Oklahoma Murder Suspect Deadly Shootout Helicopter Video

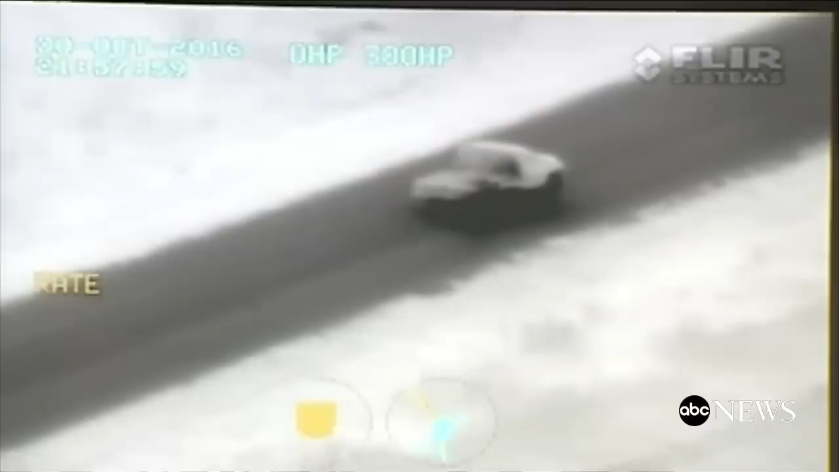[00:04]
Some pinging off the ground. Some of those were his coming back right there at our trooper.
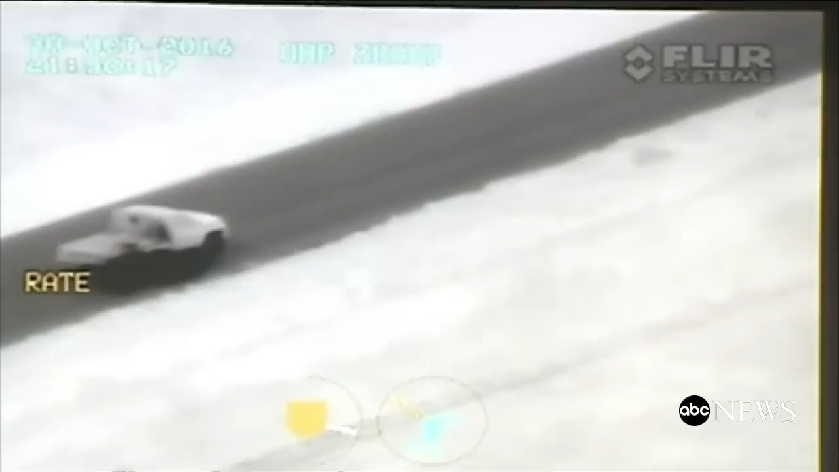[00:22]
Is the truck disabled at this point? They've already tried to disable it and they've tried to act. The shots were actually meant at him and the vehicle. They were trying to bring this to an end. But is the truck disabled at this point? We're not certain whether it's disabled at this point or not. We do know he gets out at this point.
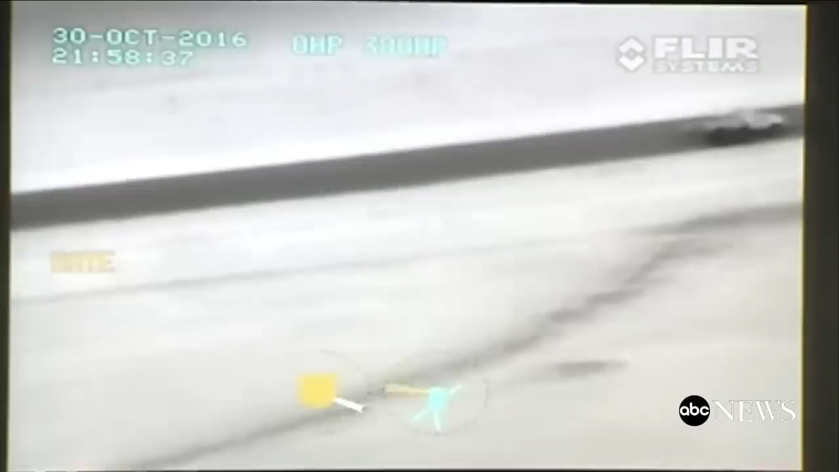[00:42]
You can see rounds peppering off the ground. He's still firing. That's the skid on the helicopter. Here he is outside the vehicle.
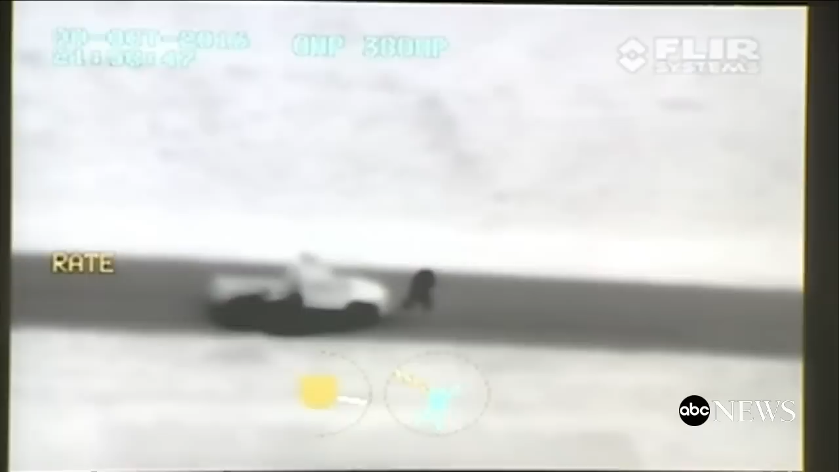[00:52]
You can see him advancing. You can see his bullet casings against the white background. They're flying off the vehicle. Flying off into the grasp. These are rifle shot distances. So this is not something for pistols.